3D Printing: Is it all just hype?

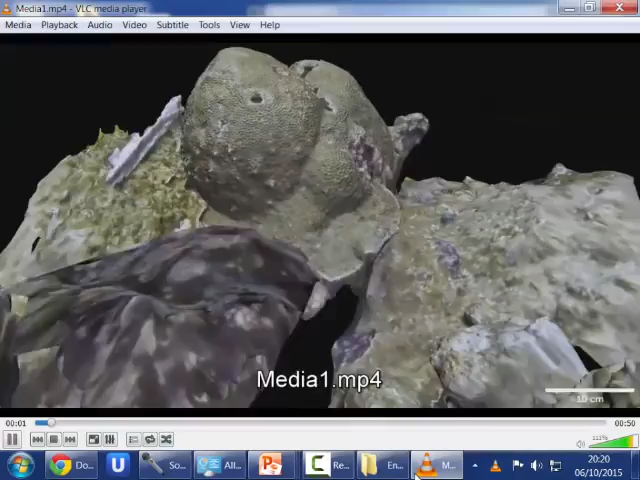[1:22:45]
So basically you get your model, very nice, you've been diving around,
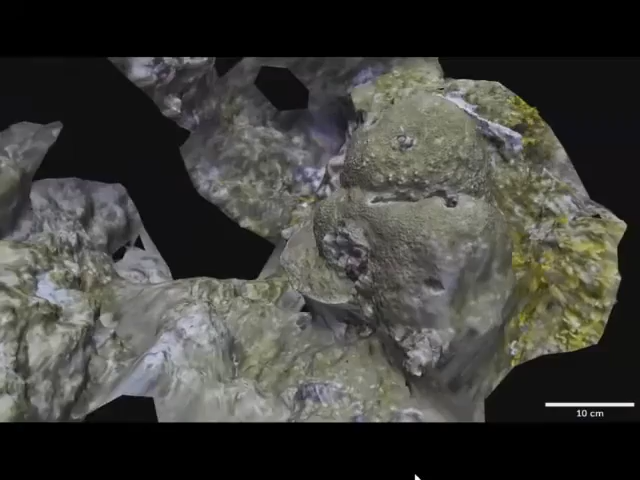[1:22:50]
you basically get your model. Because you know how to deal with models, you'll be able to segment it. So you can measure the volume, measure the surface.
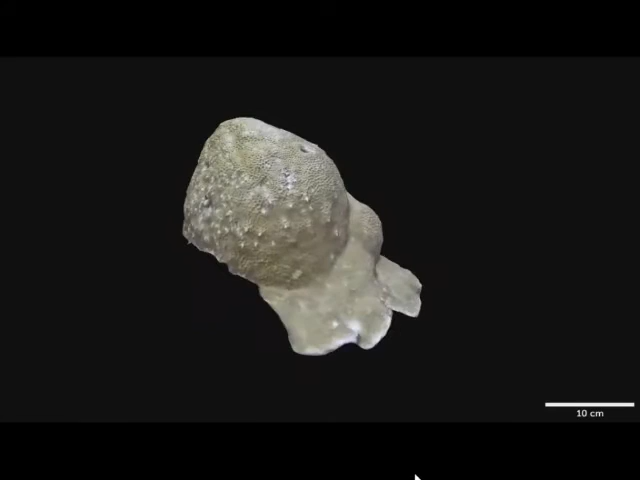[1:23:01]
2 years later, you do it again so you can compare.
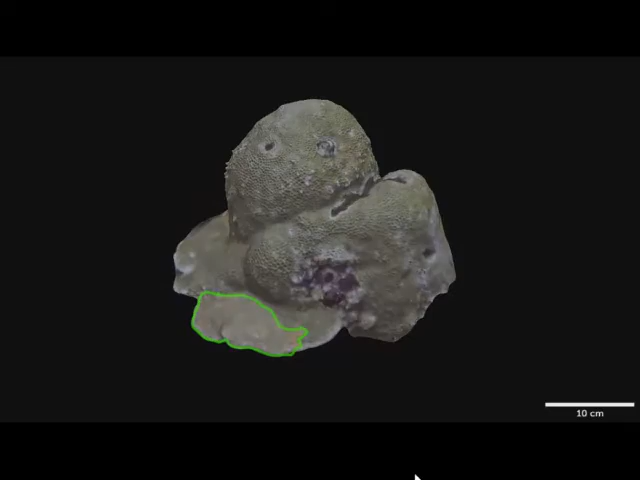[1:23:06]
You can measure what has been taken by the scientist.